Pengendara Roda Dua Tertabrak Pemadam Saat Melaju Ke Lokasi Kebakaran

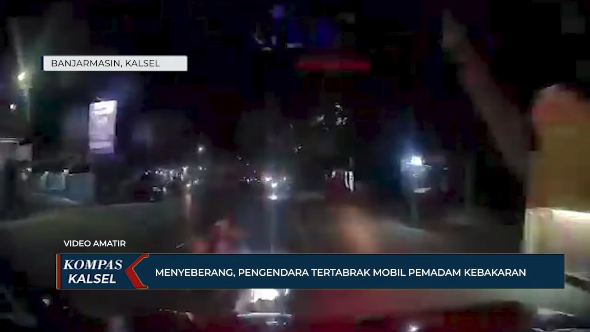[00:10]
Sebelumnya sejumlah mobil relawan pemadam kebakaran melaju kencang beriringan menuju lokasi kebakaran di kawasan Jalan Pramuka. Sopir mobil unit salah satu relawan mencoba mendahului dua unit mobil BPK lain yang berada di depannya dengan kecepatan tinggi. Tiba-tiba di saat bersamaan, seorang pengendara menyeberang sehingga benturan tak
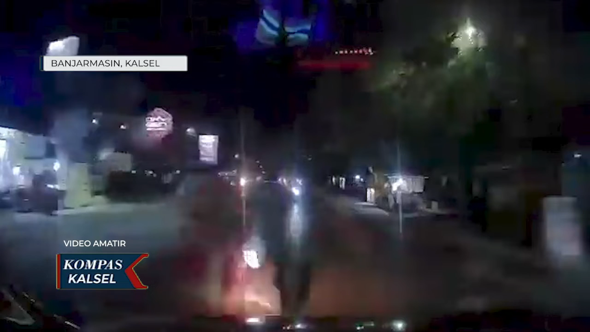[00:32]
terhindarkan dan mobil yang dikendara IW menabrak dua pengendara sepeda motor.